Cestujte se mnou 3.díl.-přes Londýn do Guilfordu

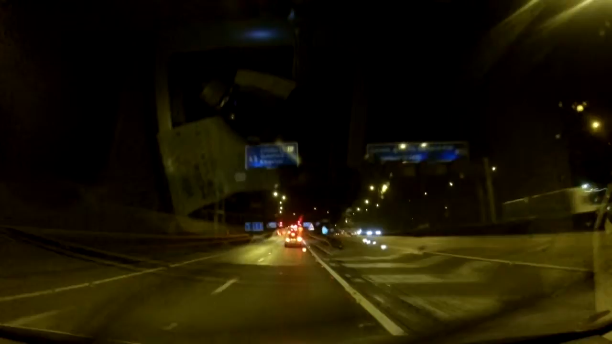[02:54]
Tak přijíždím do Guildfordu. Za 200,5 metru zhruba doprava třetím. No to jsou kruhové objezdy Anglii. Už jedu. Je tohle je kruhový objezd. Tady jsou, každá lajna je na každý výjezd.